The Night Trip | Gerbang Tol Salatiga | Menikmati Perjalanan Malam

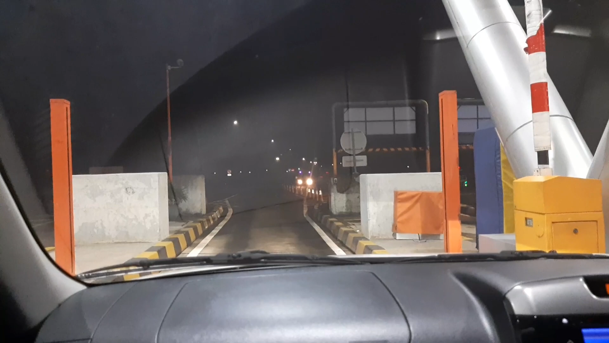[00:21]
Oh, nyantol. Gerbang. Eh? Tapi kan mungkin maksimal 3 meter.
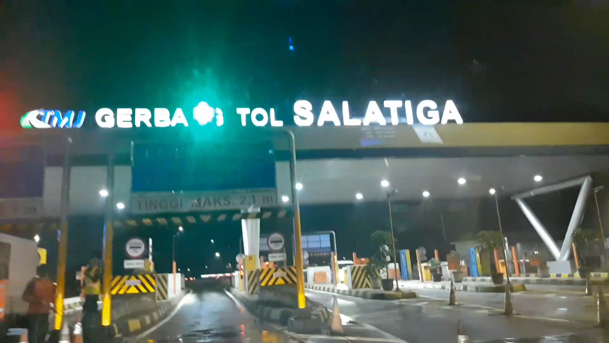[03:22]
Kan mungkin maksimal 3 meter. Oh, alah. Atau 2,5 meter.